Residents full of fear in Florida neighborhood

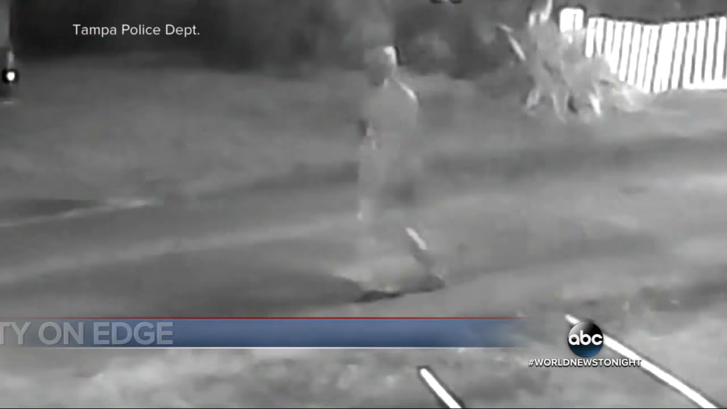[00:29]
He's the person of interest Tampa police are desperate to find,
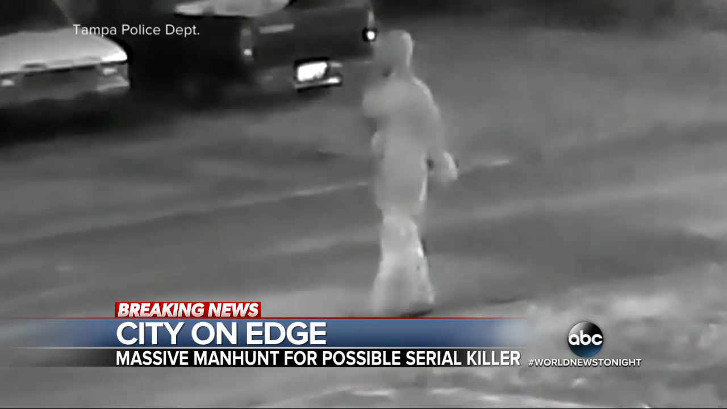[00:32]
spotted near the site of the first of three shootings. Three victims killed in less than two weeks.